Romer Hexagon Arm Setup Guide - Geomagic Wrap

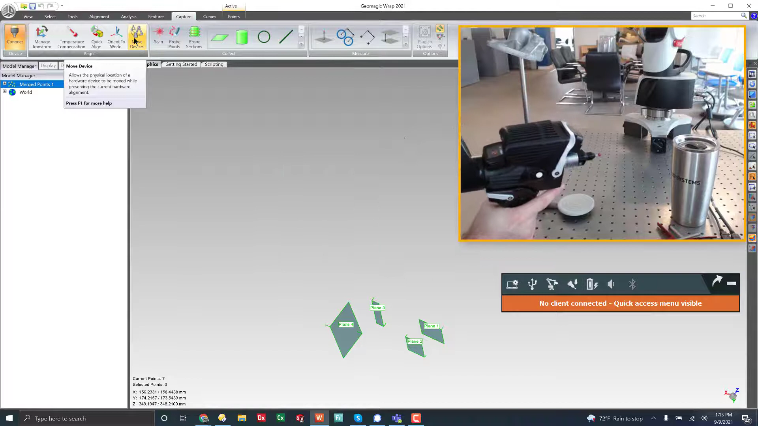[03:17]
you press and hold the button and I can click the switch to switch between probing and scanning. And in this instance, the probe is in the way of the laser.
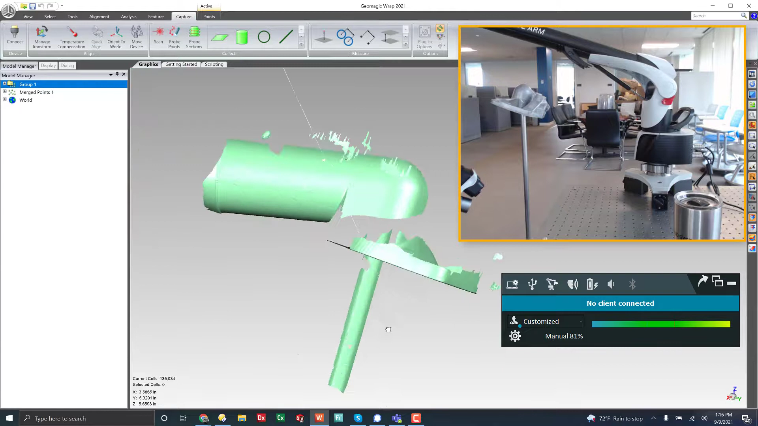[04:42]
And so there's the scan data that we captured. So that's an overview of how to scan in GeoMagic Wrap.